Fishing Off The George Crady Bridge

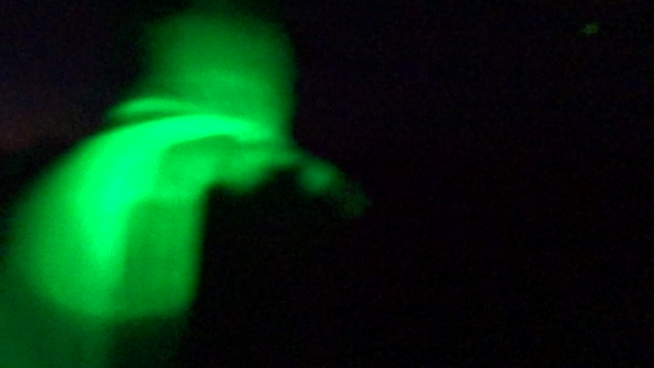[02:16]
Yeah, this one's too small. It's a big one. Oh, it's good. Nah, I think it got off. Oh, I think so.
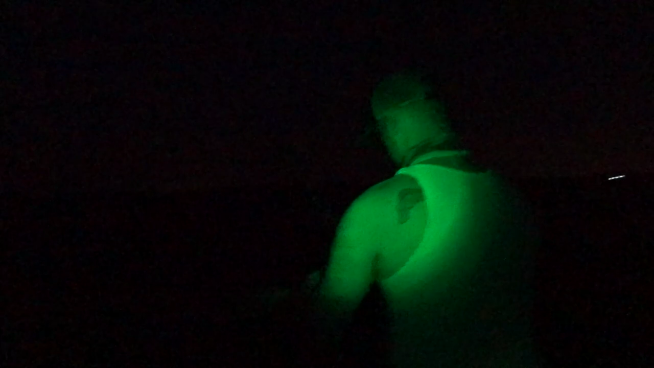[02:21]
It got off, but it's real soft. Then again, you have a big old rod. No, you can still feel it when you're drilling. Here.
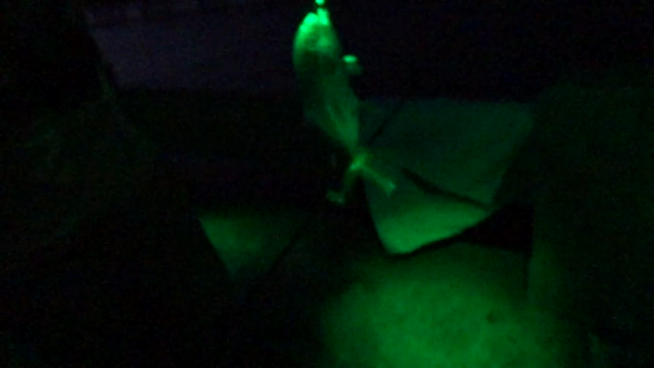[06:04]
It looks like it does. It looks like you it's got a teeth right there. I'll hold the line, you get it. Alright, cool. Appreciate it. That's what I'm here for. Actually, here, let me actually hold the line.
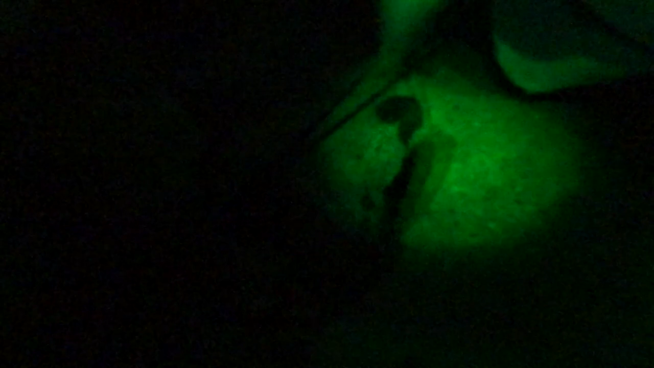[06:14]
Yeah. Hold on, where'd the actual fish grips go? They're over here.
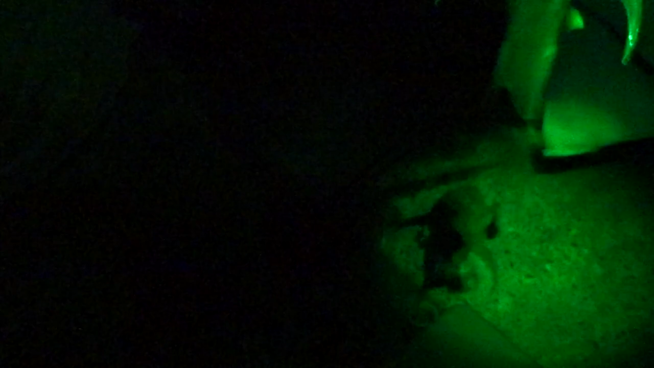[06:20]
Man, he's going crazy right now. Get it by the base of the hook.
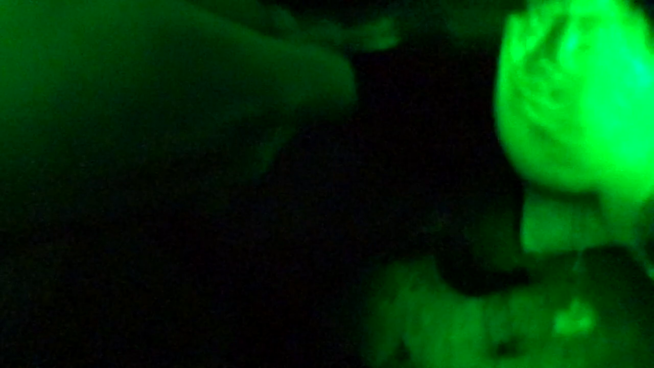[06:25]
I only casted like 3 feet away. There. We need to pull the chart up and see.